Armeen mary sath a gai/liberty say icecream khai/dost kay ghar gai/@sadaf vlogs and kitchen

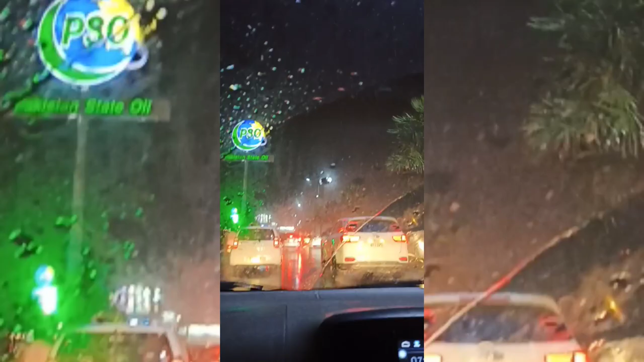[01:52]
جا رہے ہیں ٹرافک بہت زیادہ جیم تھی پول تھا یہ اور کیولری کا پول تھا کیولری کے پول کے اوپر بہت زیادہ ٹرافک جیم تھی تو آہستہ آہستہ بس ابھی ہم گھر کی طرف ہی روا دوا ہو رہے ہیں تو دیکھیں آپ بھی بارش دیکھیں جوائے کیجئے